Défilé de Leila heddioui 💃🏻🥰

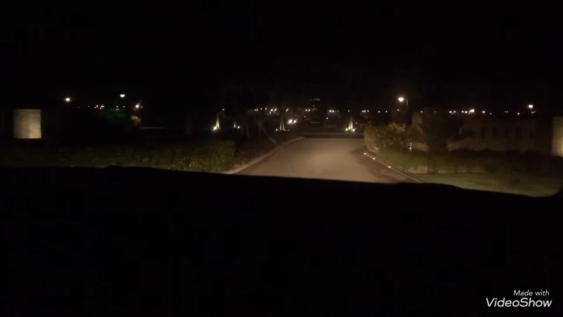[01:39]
انا وصلت لمازاغون مازاغون بيتش غوسوغ في مدينه الجديده اللي هي البلاد ديالي وافتخر. دونك وصلنا للوتيل وبغيتكم تشوفوا هذه المناظر زوينه الدخيله.
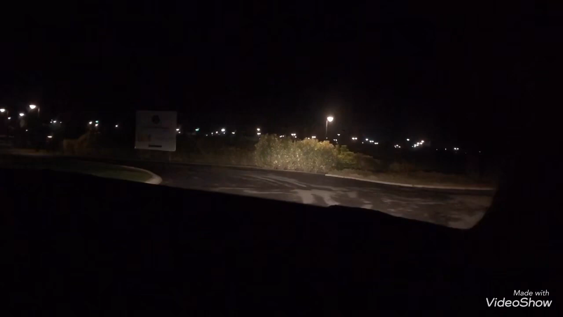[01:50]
عرفتي شنو عرفتي واحد الدخله بعدا عرفتي عرفتي شحال حنا كنضربوا الطريق باش نوصلوا عرفتي واحد المسافه تبارك الله واخدين هذا لوطيل ديال مازاغون واخدين واحد المسافه اللي طويله بزاف ولا فيغدور لا فيغدور لا فيغدور داكشي اللي كنفتقدوه في كازا عرفتي راه زعما هادشي بنهار كون جينا بنهار حتى نورمالمون كان بريفي كنا غنجيو بنهار كنا غندوزو هنا لا جورني ونباتو هذا ولكن كانت شي ظروف ما خلاتناش الصراحه